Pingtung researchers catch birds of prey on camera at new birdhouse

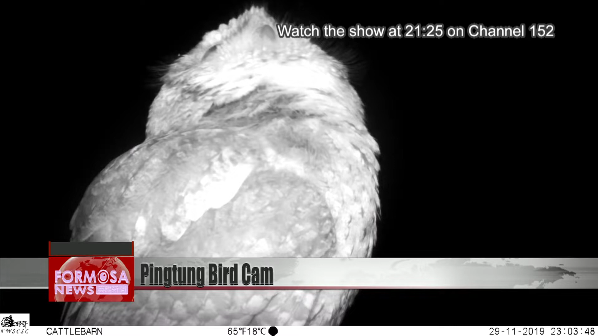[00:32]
A collared scops owl peers inquisitively at the camera. What a cutie. The next day, there are two having a little chat. Researchers at National Pingdong University of Science and Technology have set up this house for birds of prey in a field near the college.
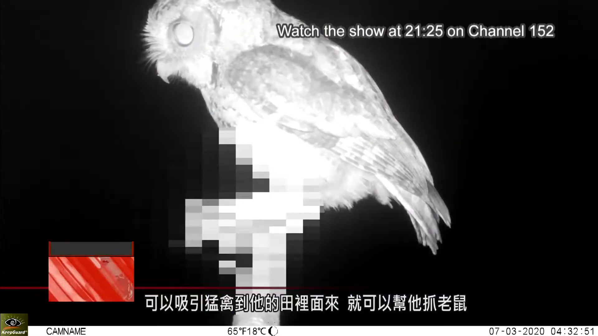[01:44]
And then they help farmers by catching rodents, so they can rely less on the use of rodent poison. Researchers say almost all the birds using the installation are indeed birds of prey.